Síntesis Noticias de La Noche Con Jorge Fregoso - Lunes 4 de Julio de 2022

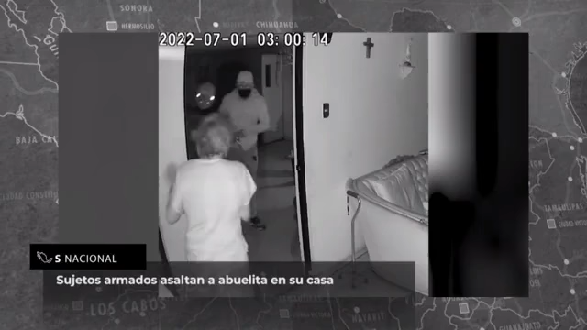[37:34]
El incidente quedó capturado por una cámara de vigilancia.
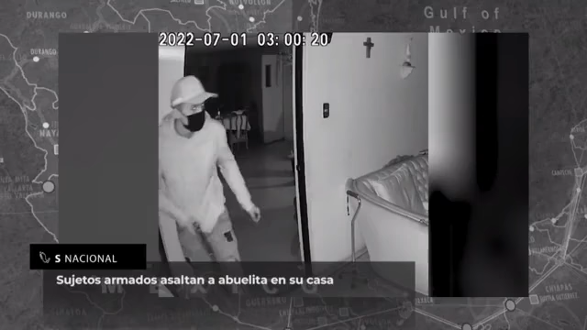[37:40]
En las imágenes se puede escuchar a la mujer, quien pregunta en dos ocasiones quién llegó, al escuchar ruidos provenientes de la cocina. Como respuesta, los ladrones contestaron: "Soy yo, abuelita", y se acercaron a la víctima para someterla al tomarla del cabello.
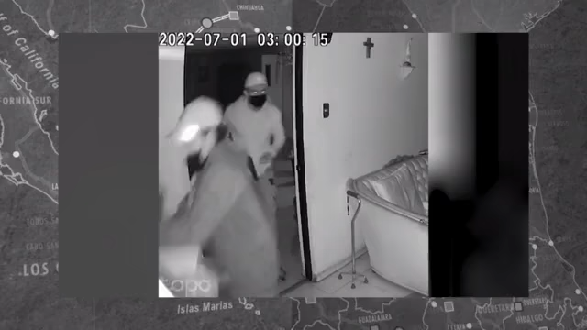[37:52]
Tras los hechos, la nieta expuso que su abuela tiene un corte en su mano con navaja y varios más en su boca por los anillos de quienes la maltrataron, además de moretones y golpes.